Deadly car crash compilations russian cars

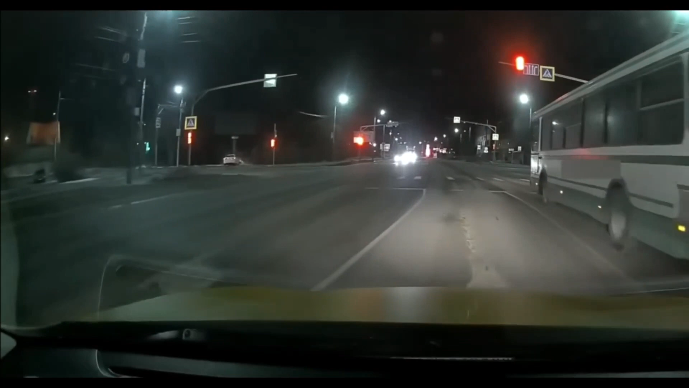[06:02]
Готов. Кто? Вон, на встречке. От ментов удирал, сейчас летел вообще посередине. Не вписался в поворот, и он улетел. Еще один? Нет, это второй экипаж. Нет, туда же я. Да, они вдвоем.
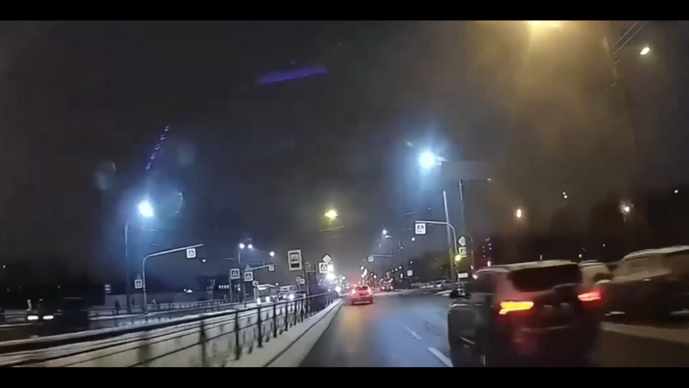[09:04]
Я так и знал, но вот он куда летит? Ну это просто, тут ему аж сигналь-то.